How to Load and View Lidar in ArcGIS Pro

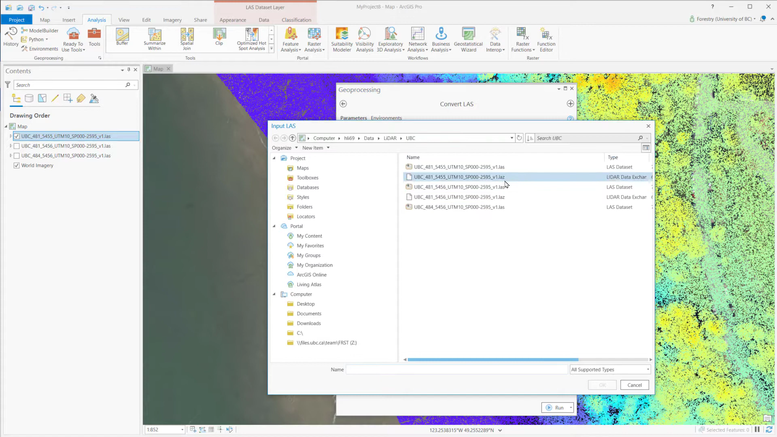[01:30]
Use these tools to we can convert either from the LASFI to no compressed format, or compress the LASFI to LASFI.
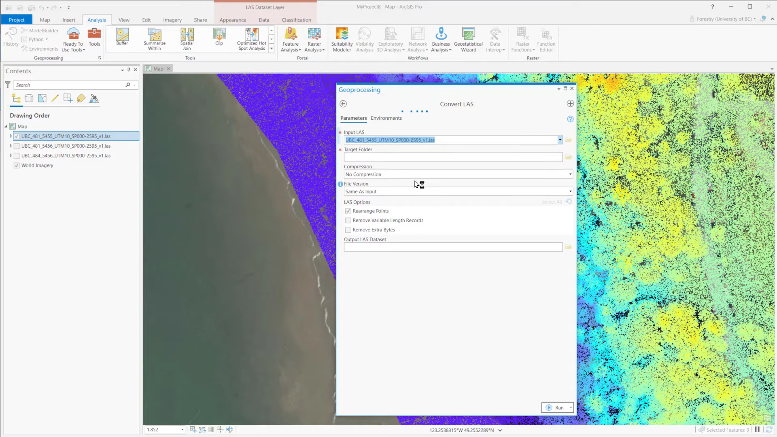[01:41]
LASFI can be directly loaded by ArcGIS Proofs, same as load shapefile.
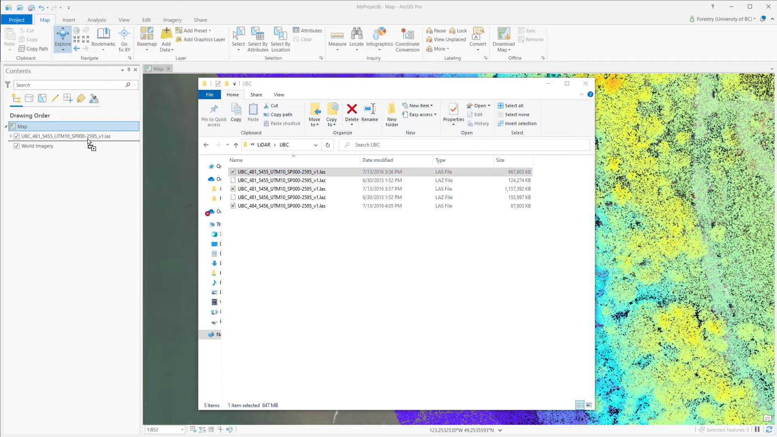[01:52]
We can drag in or add data from here.
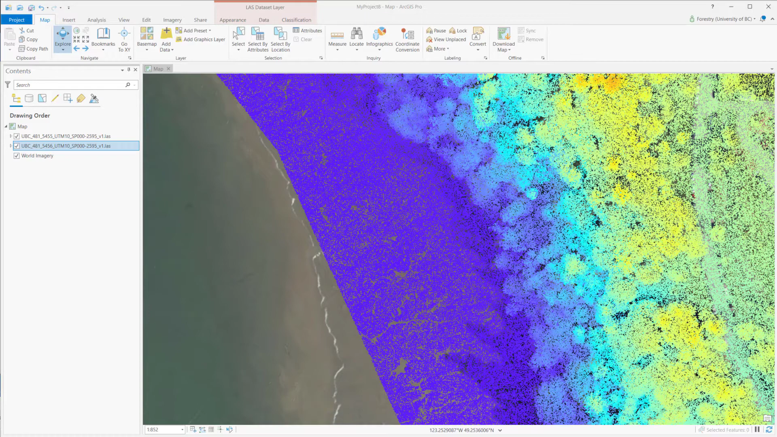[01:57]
After loading the data, you will see a new set of tools on the top of toolbar with its own tab,
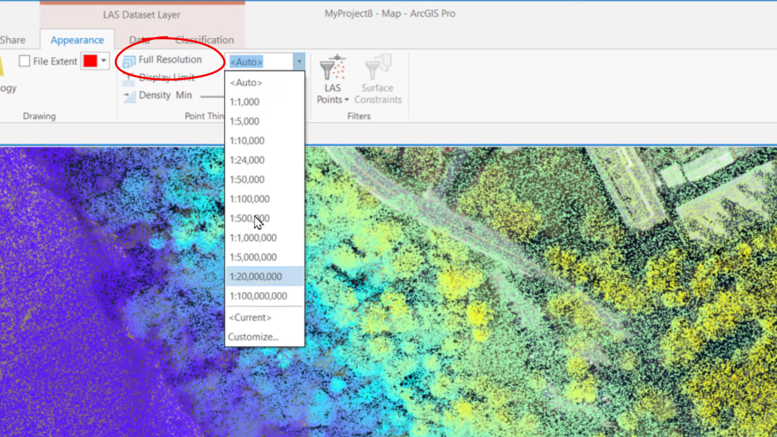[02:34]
You may change the display point by scale, or limit the maximum point number, or density.
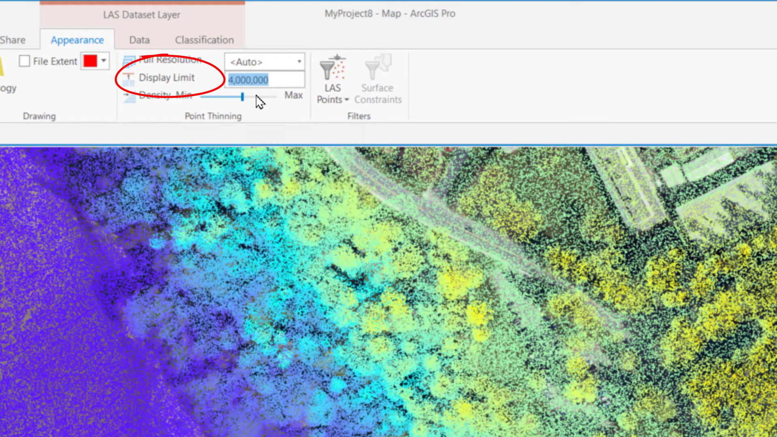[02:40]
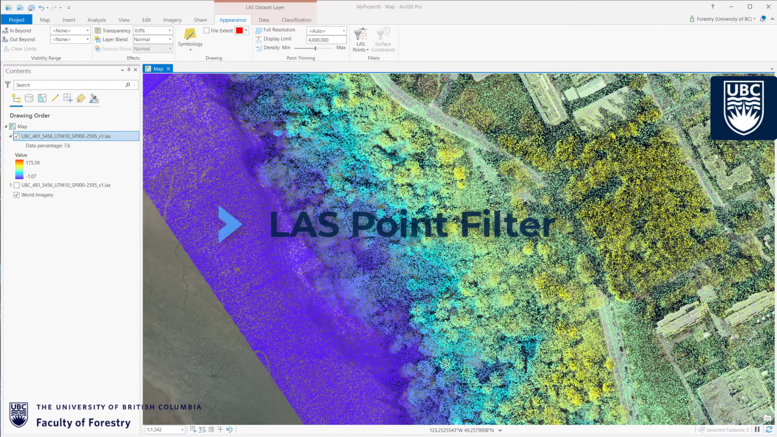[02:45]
Besides the number of points, we can choose which class to show on the map by LASFI filters,
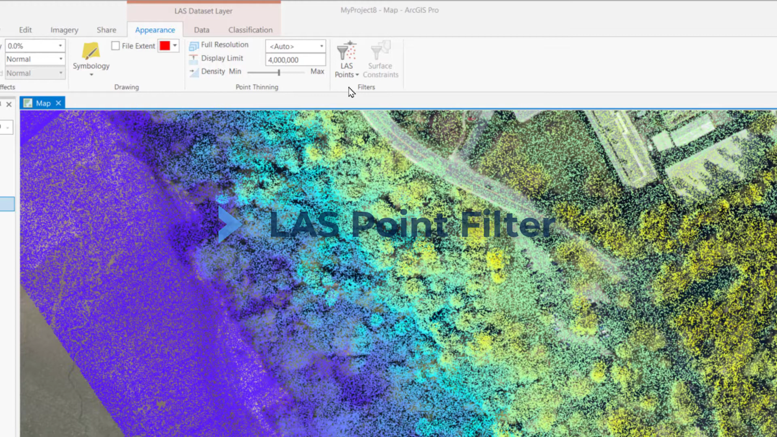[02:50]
such as all points,
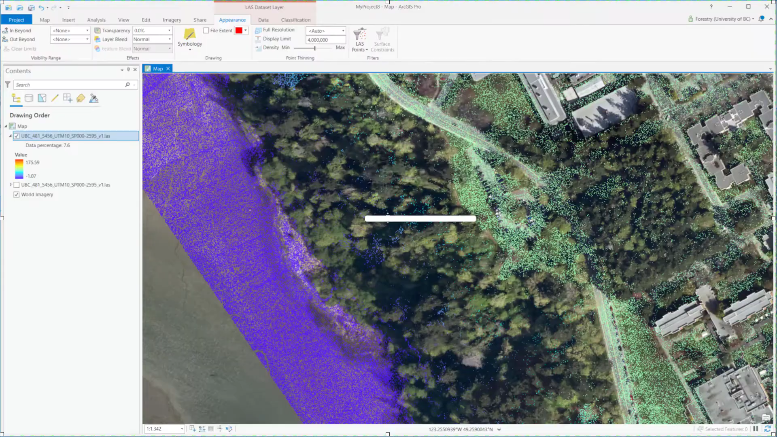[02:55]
ground, non-ground, first to retain points.
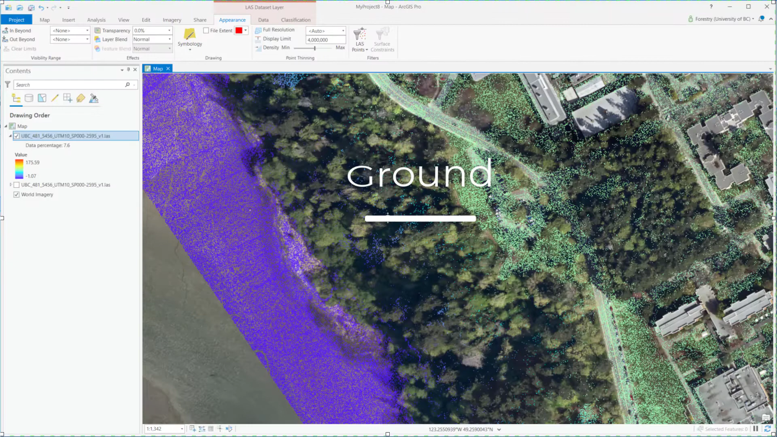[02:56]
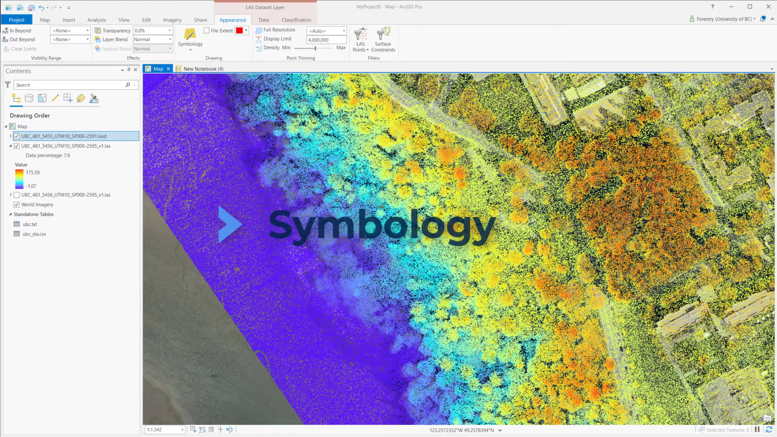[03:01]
Symbology is another very useful tool to visualize LiDAR.
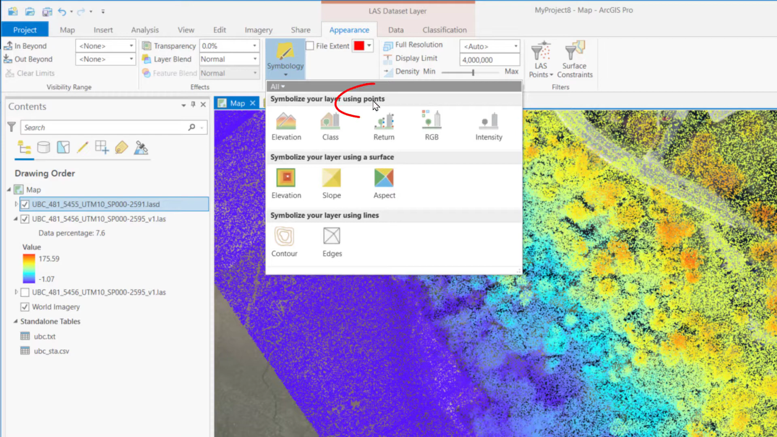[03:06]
We can use points, surface, or lines,
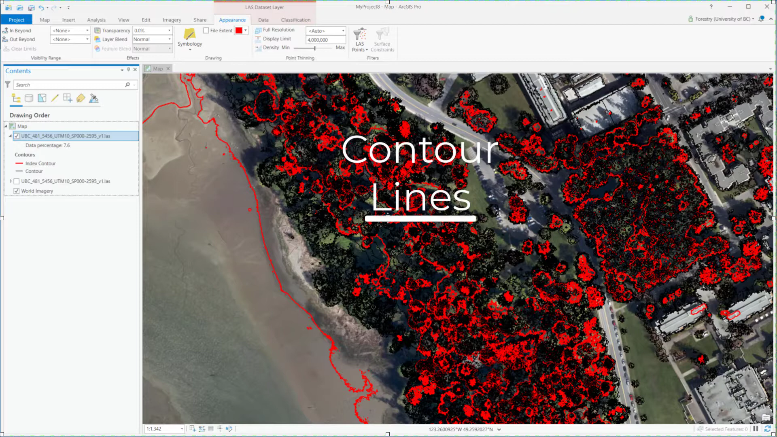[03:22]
Also, LAS can be directly opened. ArcGIS Proofs still provides LAS data set, which have quick access to large volumes of LiDAR, without the need for data convention or importing.
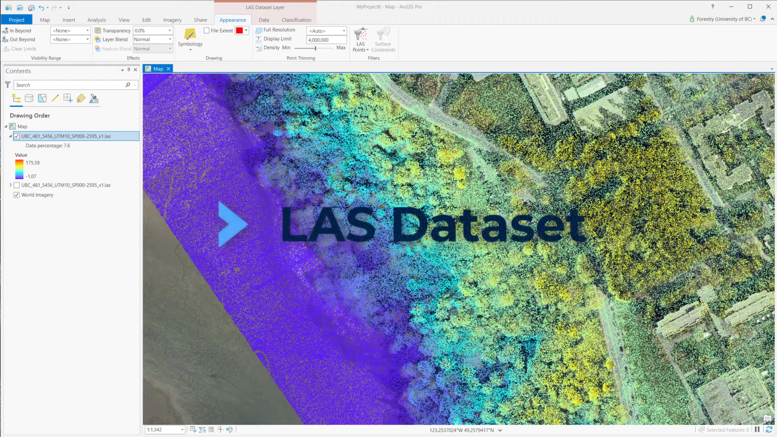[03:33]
You can work with several thousands of LASFI, covering an entire area, or perhaps just a few LASFI for a specific study area.
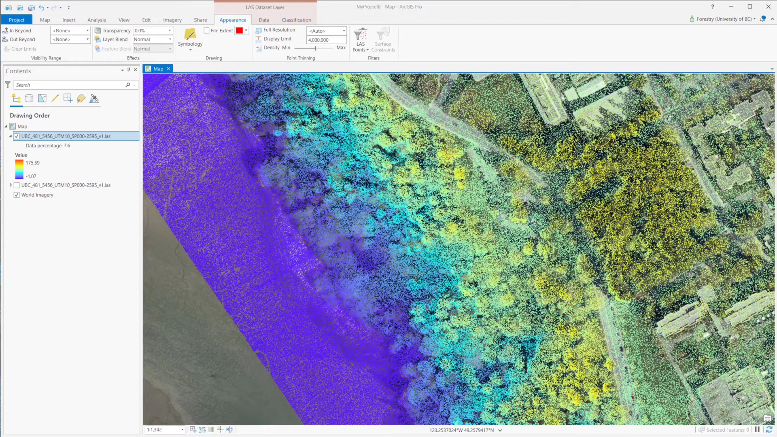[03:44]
Let's create a LAS data set by using these tools.
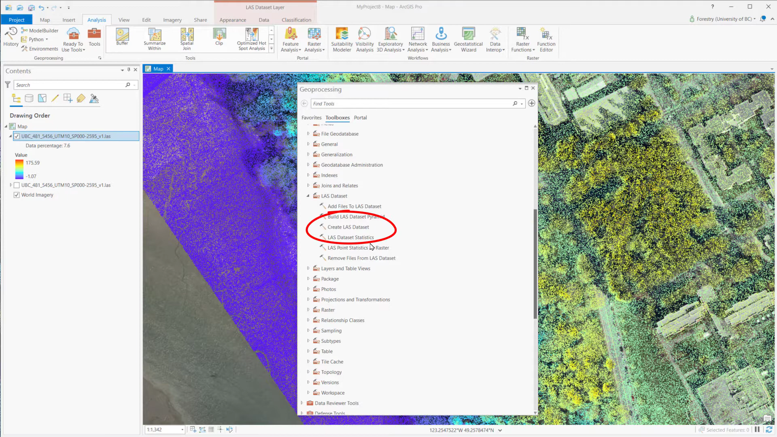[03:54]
First,
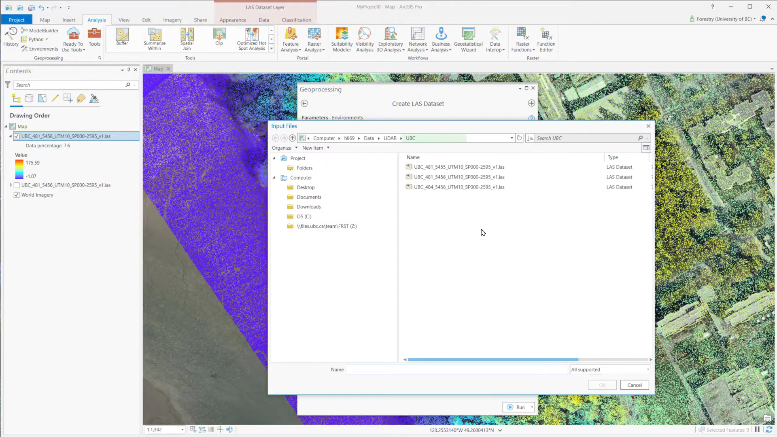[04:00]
input the LASFI, and you can input either LASFI or ZLASFI.
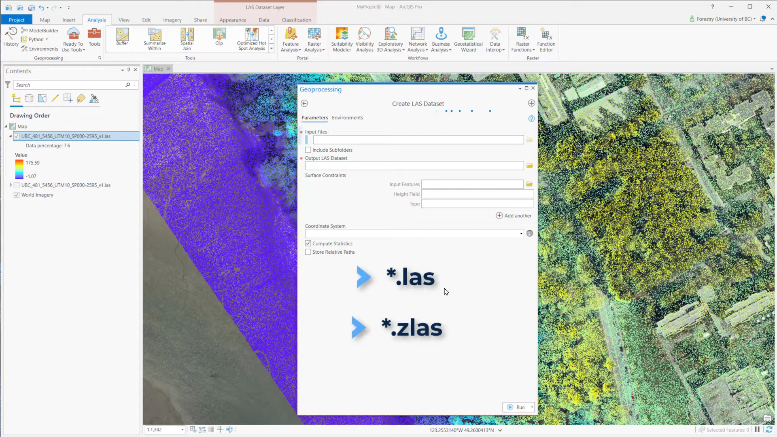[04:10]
Then, select the output folder and name, and select the coordinate system.
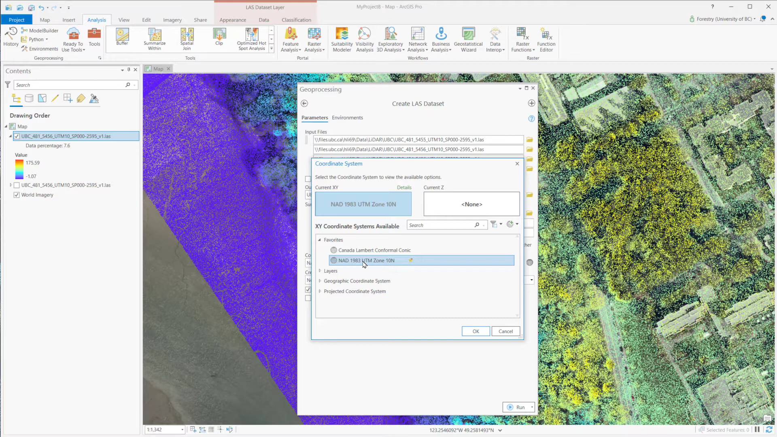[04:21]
First, is project coordinate system. Then, is Z coordinate system, or the vertical coordinate system. Now, the LiDAR data set is ready.
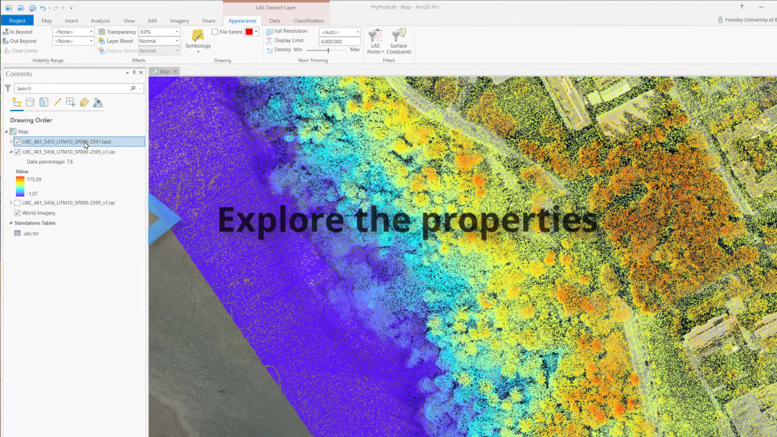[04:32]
Let's check the property. First, the data source includes most basic information, such as data type, the file name, the location, and the total point, and how many LiDAR ties included in this data set. And, for the vertical units, it will be provided only with set up the Z coordinate system.
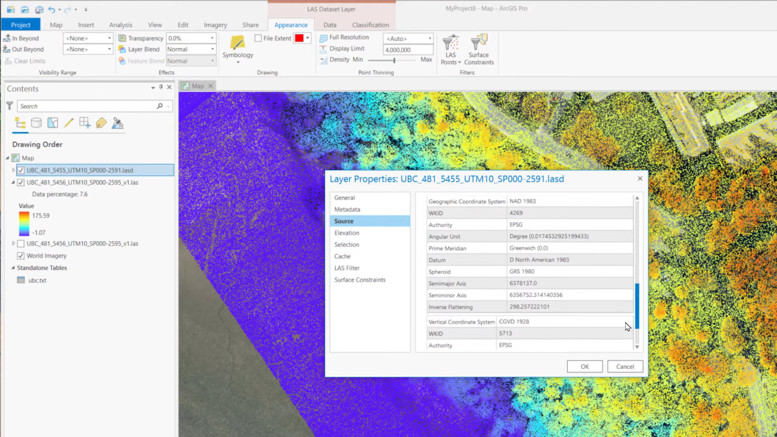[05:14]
Below is the spatial reference, shows the projection information, both the XY coordinate system and Z coordinate system.
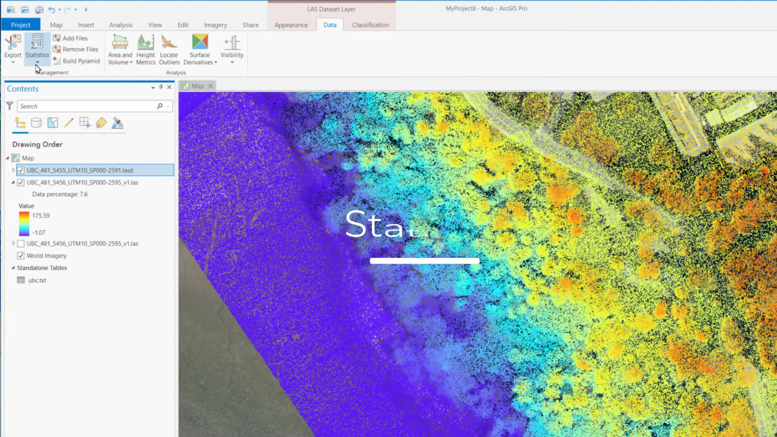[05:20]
If you are interested in more detail about the data set, we can calculate the statistics here.
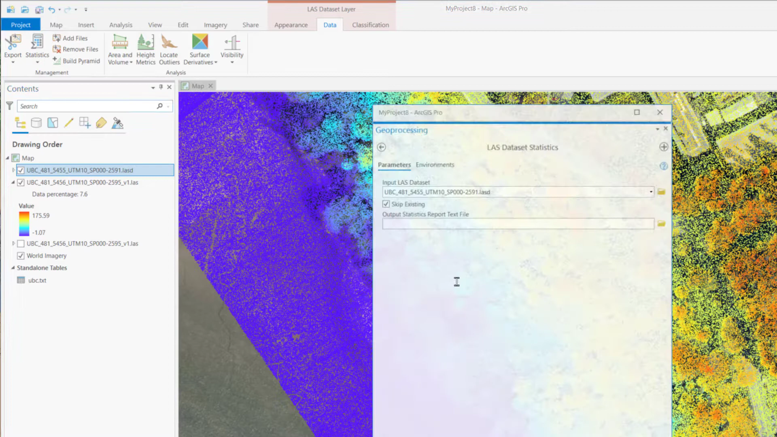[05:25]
After selecting the output file names, there are more options that we can choose, such as aggregate statistics for all files, or separate for each LASFI,
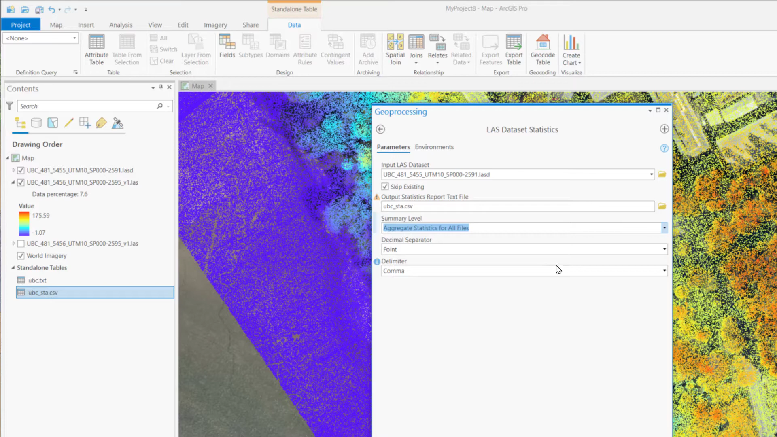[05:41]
and the format of the statistics report, and run. This is what the report looks like.